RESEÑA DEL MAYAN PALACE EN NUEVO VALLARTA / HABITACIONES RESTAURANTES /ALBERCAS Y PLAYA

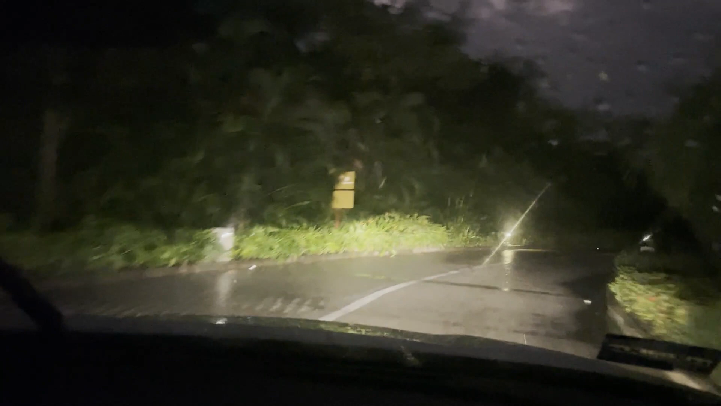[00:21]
Aquí vamos llegando nosotros en esta ocasión al Mayan Palace de la Riviera Nayarit del grupo Vidanta y esta es la entrada, está bien bonita, parece una jungla y pues los invito a que me acompañen.